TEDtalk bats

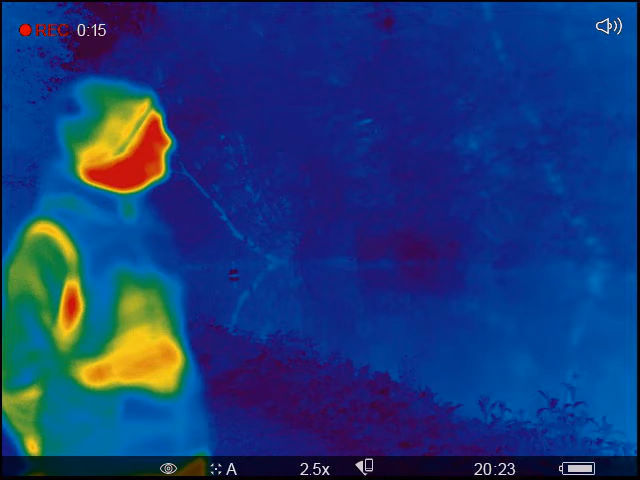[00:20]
Now the more observant of you will realise that this video is not what it normally is and that's because we're using a thermal imaging camera. Now a thermal imaging camera is a perfect way of seeing
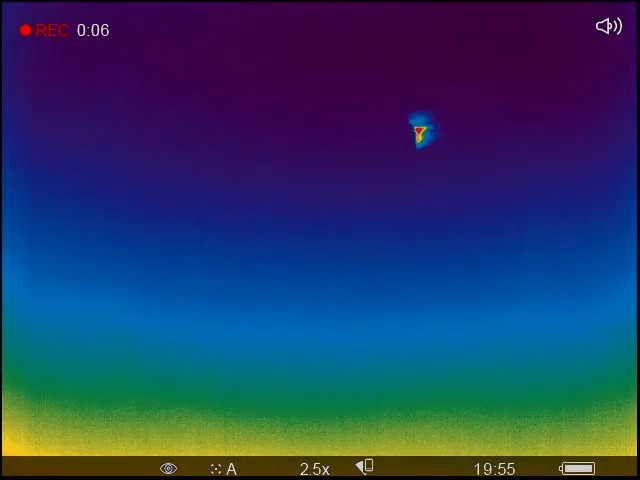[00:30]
nocturnal animals because it picks up on their body heat.
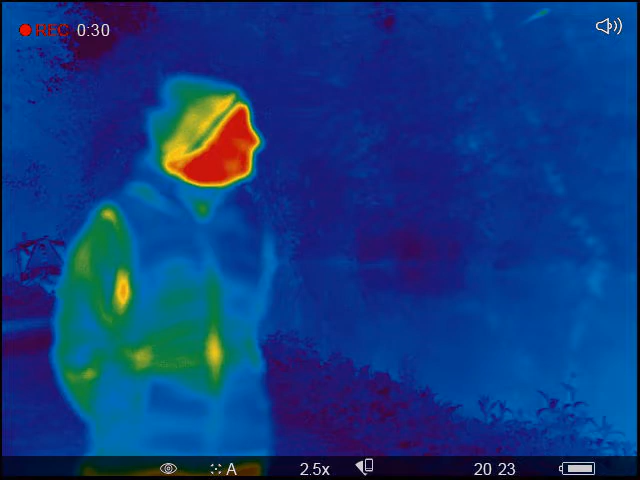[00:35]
And so occasionally behind me you'll be able to see these little flashes of light and that is in fact the bats flying past and the camera picking up on the heat of their body.